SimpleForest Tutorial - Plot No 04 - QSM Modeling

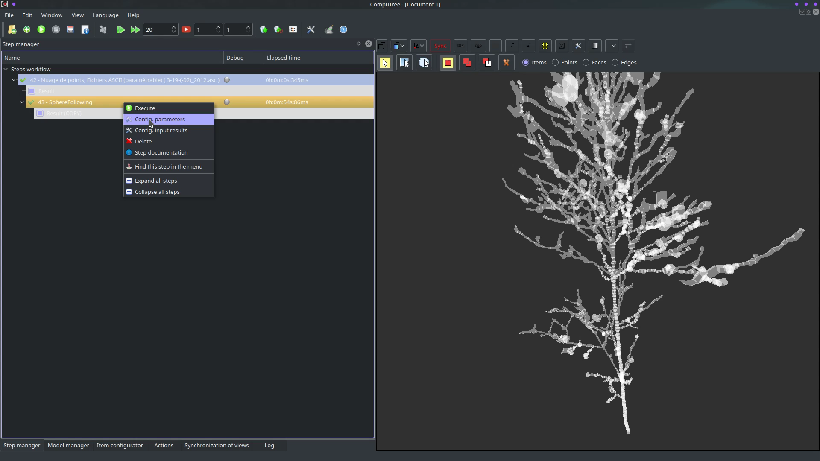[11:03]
all until now so um i will show you also uh still one time um if i type here i will try out too
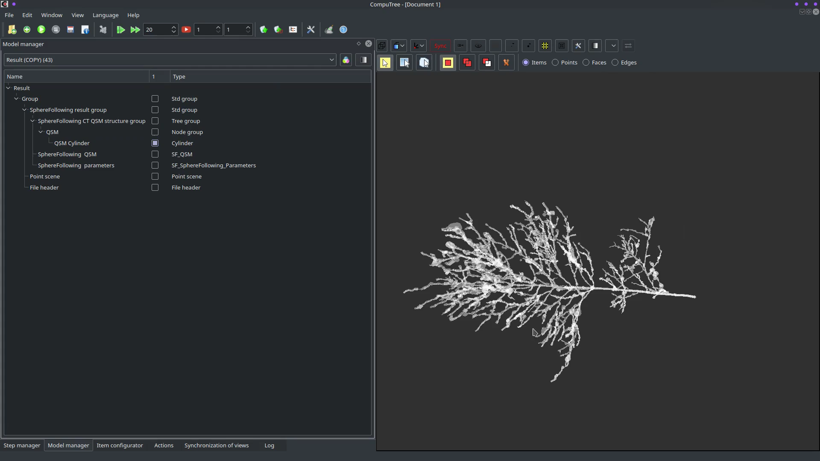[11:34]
uh uh longer and the quality is uh astonished uh it's better so we will work with this cloud but be careful to reduce um for the first computation always leave to standard parameters please um but let's uh do the next step
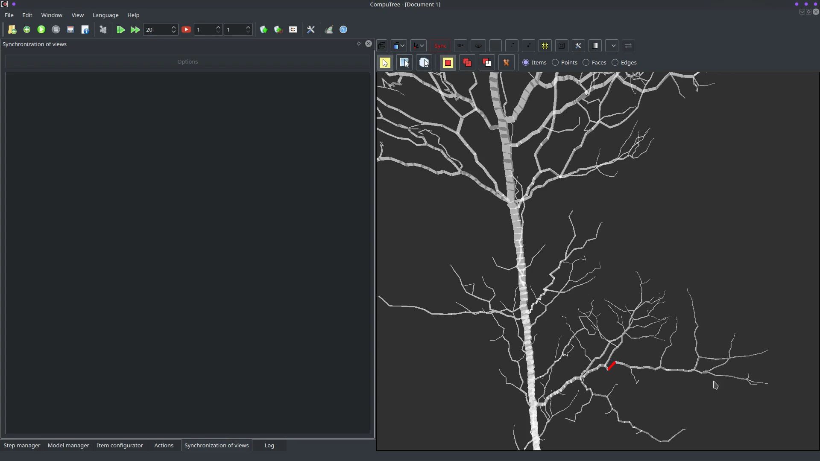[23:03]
um anyway all the branching structure is overestimated i mean uh in tls scans so
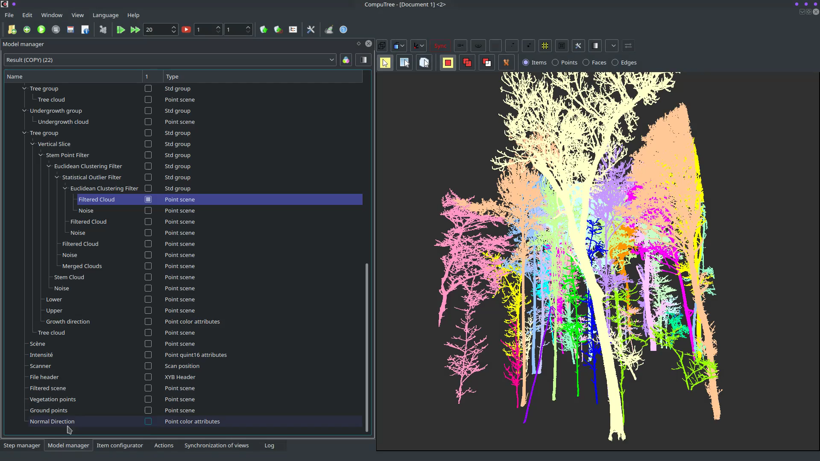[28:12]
and as uh input management of input results gets uh more complex um i quickly show you what i did on the cherry tree um so we have a tree group and uh did some filtering we have the filtered cloud here we will use as input um
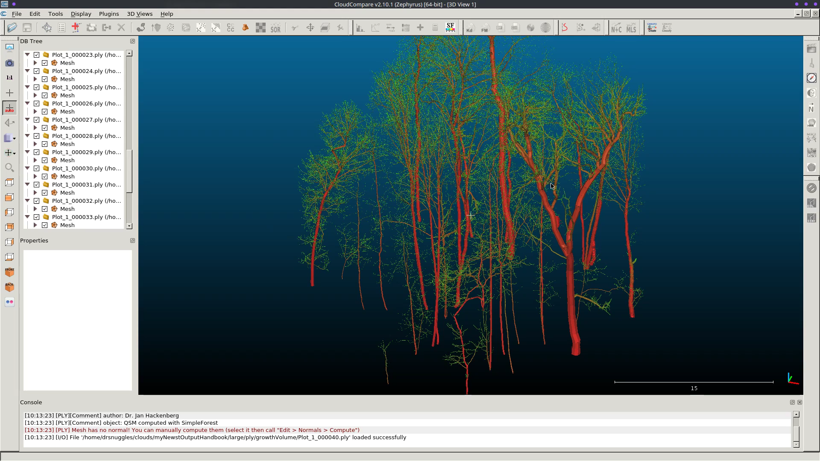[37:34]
not one mesh yeah this is a fat tree here um so